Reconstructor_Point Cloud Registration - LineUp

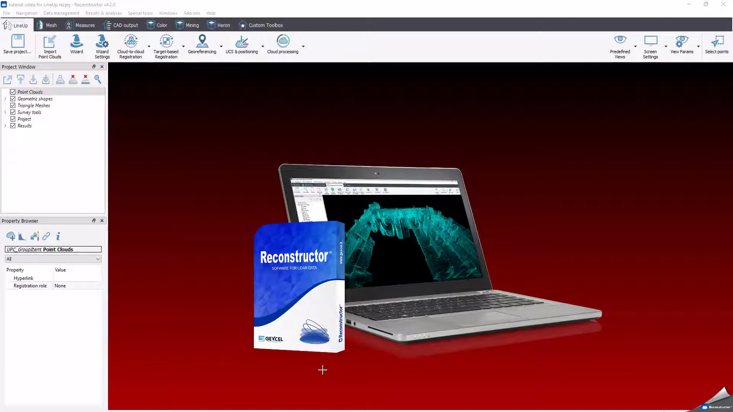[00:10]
In today's video, we'll have a look on how to import, process, register and get your point files ready to work as quick as possible.
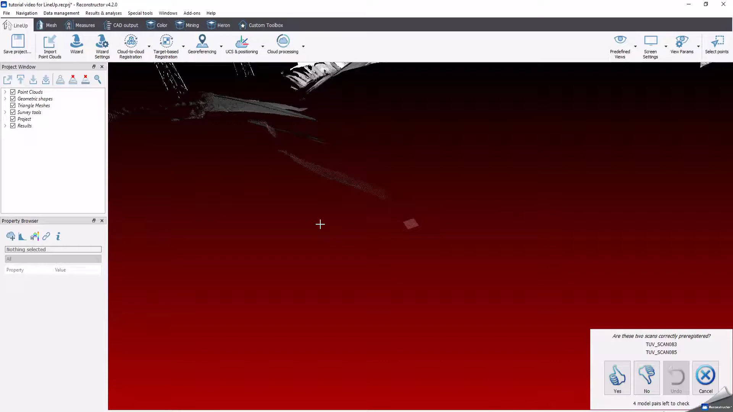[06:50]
To quick and smartly see how the route alignments look like, you can use different views options.
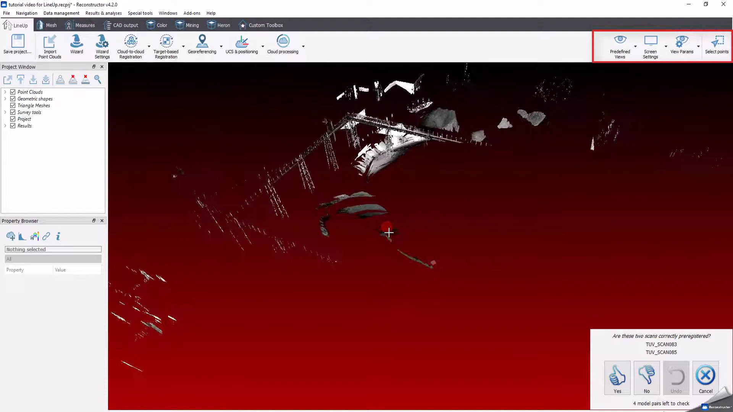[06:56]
Check the one you prefer in the predefined view drop-down list
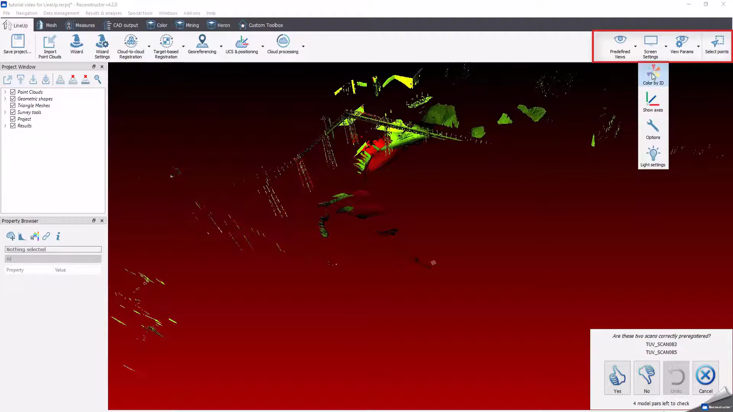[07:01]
that you find in the toolbar on the upper right side of your screen.
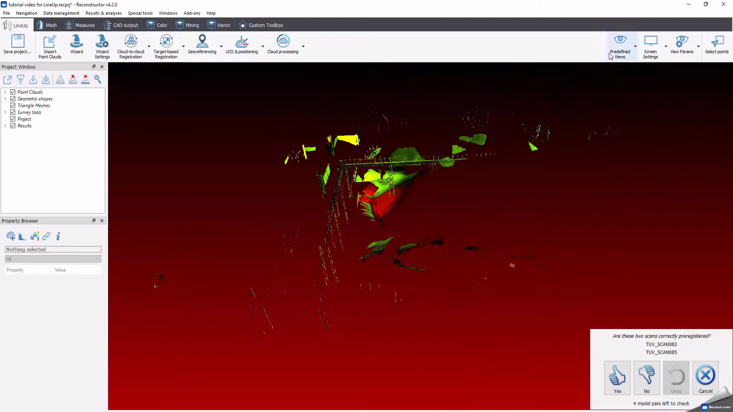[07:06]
The views I like most are the glides view, that's vertical, and the horizontal glides one.
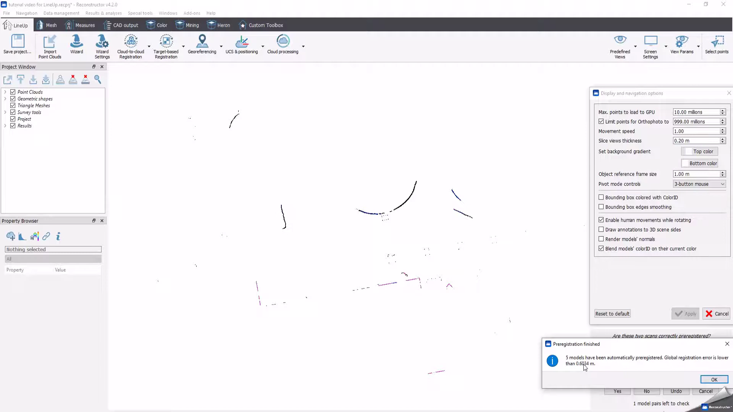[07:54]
Now click OK, with the process by the sign registration step that will be run on demand.
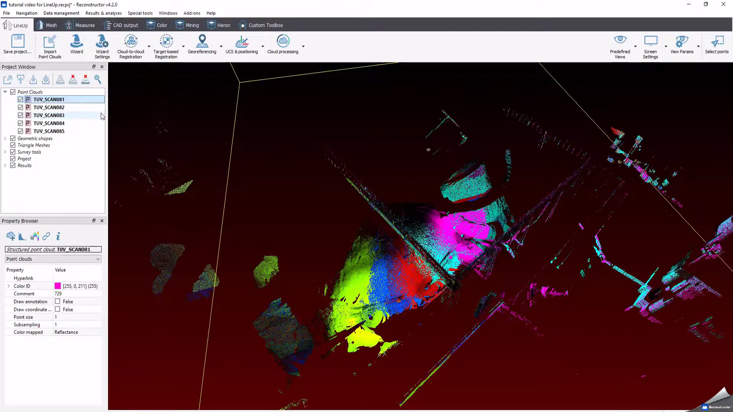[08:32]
Another way to find the report is selecting any object listed in the product window with the right mouse button and open containing order.
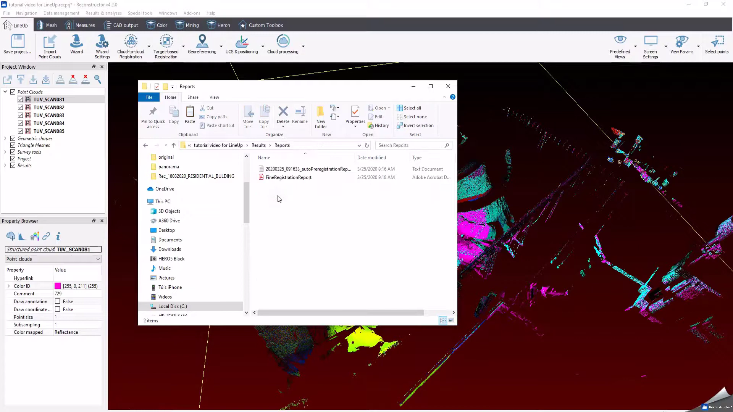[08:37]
Select results and then report to find the PDF report of the client registration.